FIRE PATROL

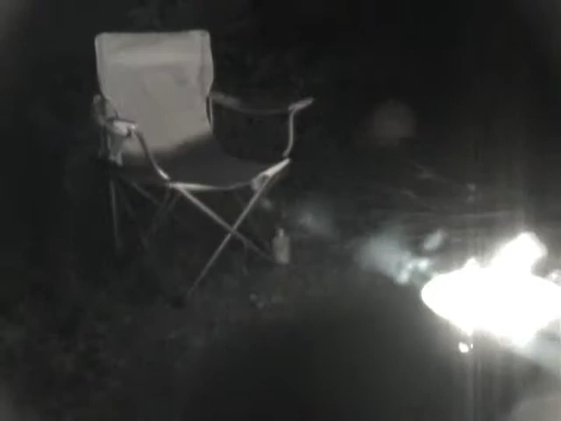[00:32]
station for the night right there so we're gonna sit back and and enjoy the fire
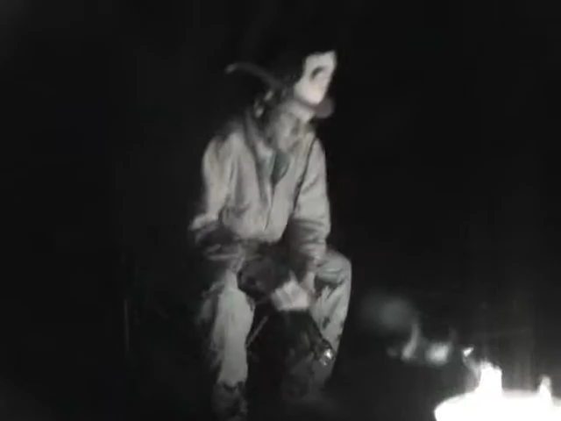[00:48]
hey I've got my standard safety gear
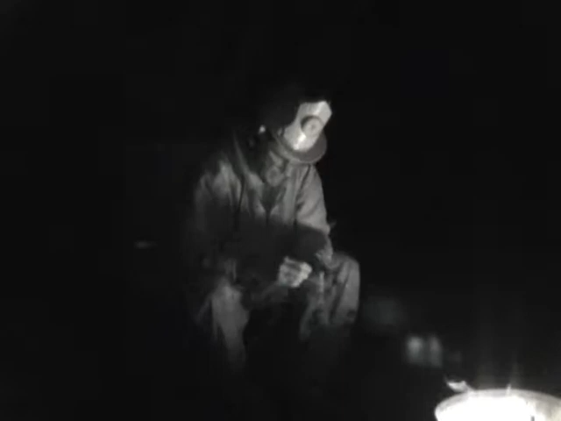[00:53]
gloves got my water through the water got my fire stick over here to poke the fire with which I'll do that in fact I've got
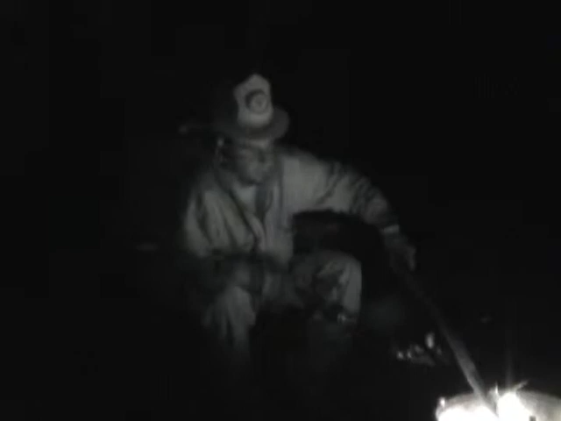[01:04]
two of these fire sticks just a back up you know because you want to never want to be unprepared with too few fire sticks out here right now I'm gonna I need to put some more wood on the fire so let's do that safely
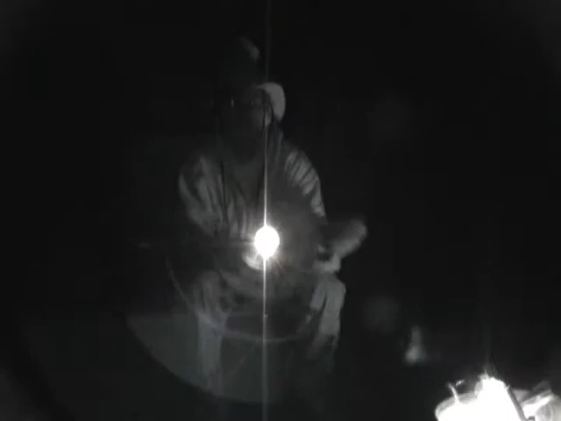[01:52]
besides yelling help help well you see I've got some fire on here so uh we're gonna we're gonna kick back and watch the fire turn out the light there survivor dude
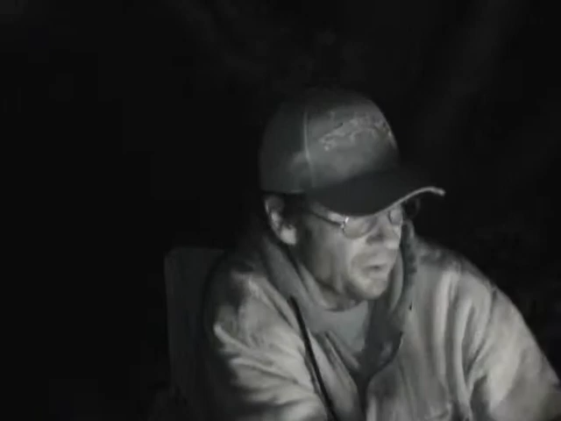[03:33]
I took off my safety headgear because it rattled around and uh really not supposed to be smoking out here